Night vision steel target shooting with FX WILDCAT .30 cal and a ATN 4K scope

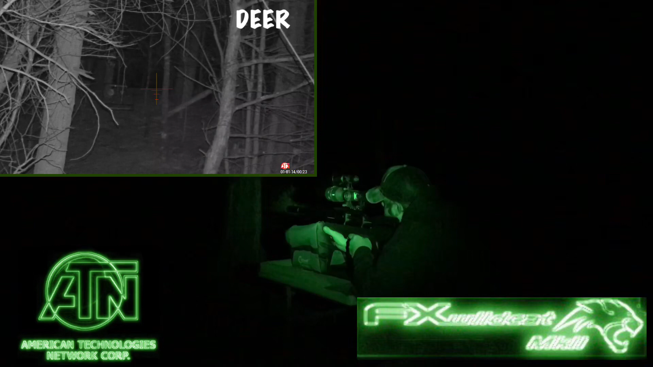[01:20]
And one more time, way out there at 100, and there is something walking through the woods right there, give it a second to clear, must be a deer, I think we're clear.